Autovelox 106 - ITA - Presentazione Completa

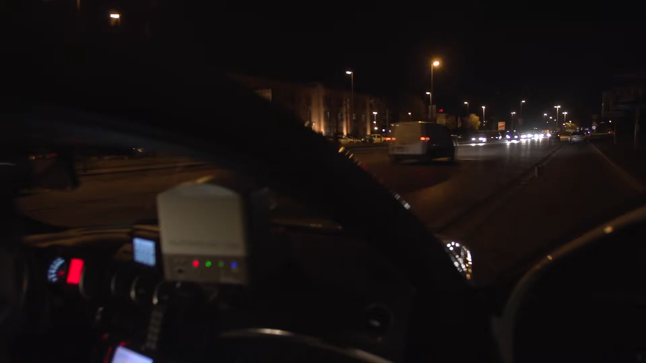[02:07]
mediante l'uso di un flash ausiliario disponibile nelle versioni infrarosso e a luce visibile.
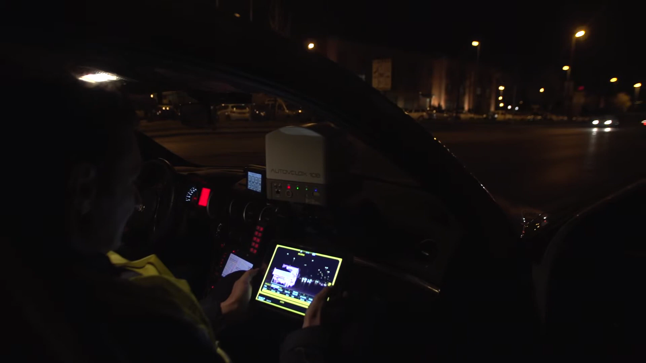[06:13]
Il flash è disponibile nelle versioni a luce bianca, visibile, e a luce infrarossa.